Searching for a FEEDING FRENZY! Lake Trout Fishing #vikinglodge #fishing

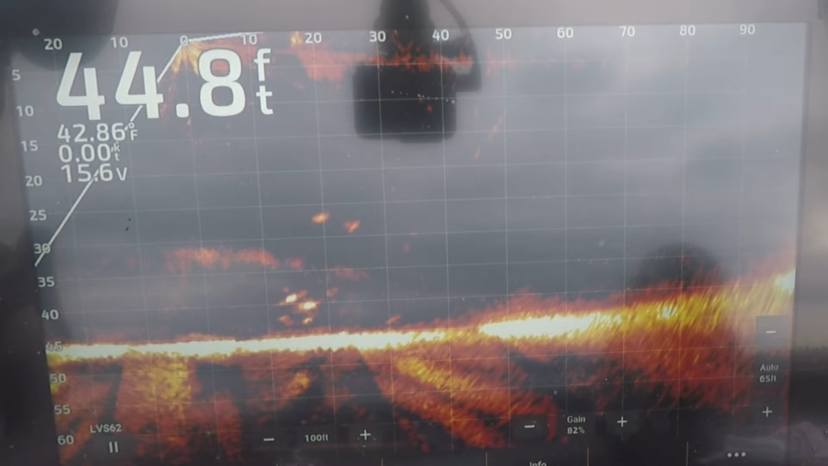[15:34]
On screen: depth 44.8 ft, water 42.86°F, speed 0.00 kn
dude that's freaking sick eh is that awesome look at them all there's so many there still dude it should it should do okay boom hook set of the century buddy okay i'm dropping down the drop tine paddle tail on a little walleye jig
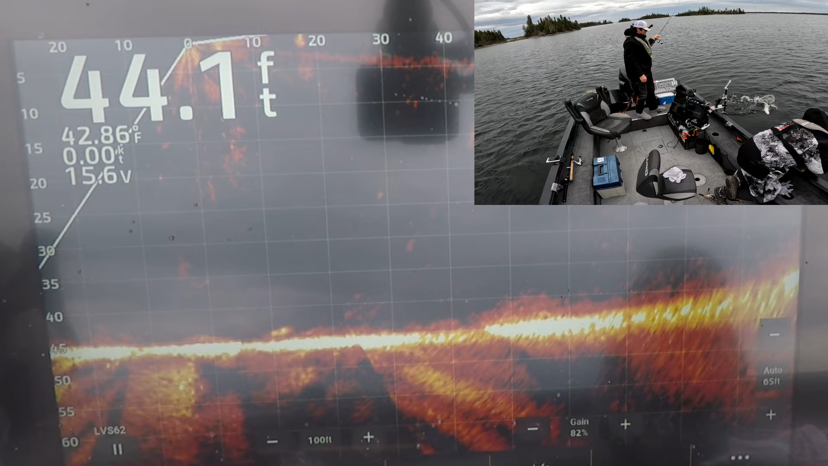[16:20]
On screen: depth 44.1 ft, water 42.86°F
perfect i'm gonna shake that guy off and go back down there she goes there she goes another one charging me down missed him
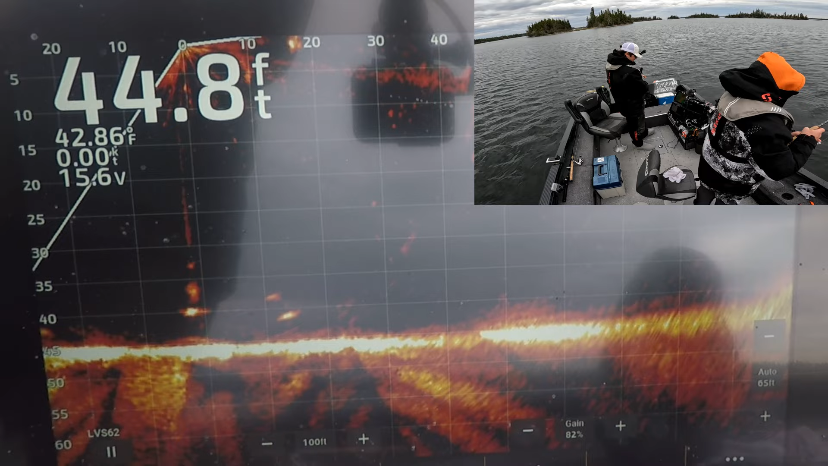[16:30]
On screen: depth 44.8 ft, water 42.86°F
dude get back down there man what do you got on right now there's that walleye jig in the paddle tail look at him charging it one's gotta hit it there's three chasing it three chasing it up there's got three fish down there dude